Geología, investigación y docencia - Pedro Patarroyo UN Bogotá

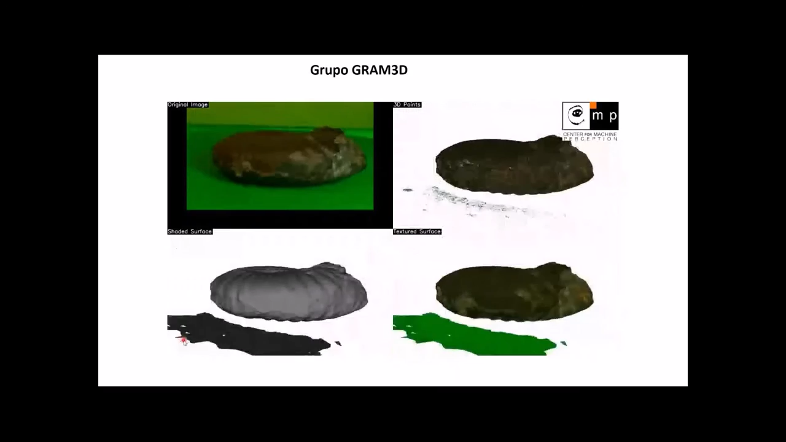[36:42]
En fin, esto es algo muy interesante y lo más importante es que esto no es destructivo como los métodos anteriores.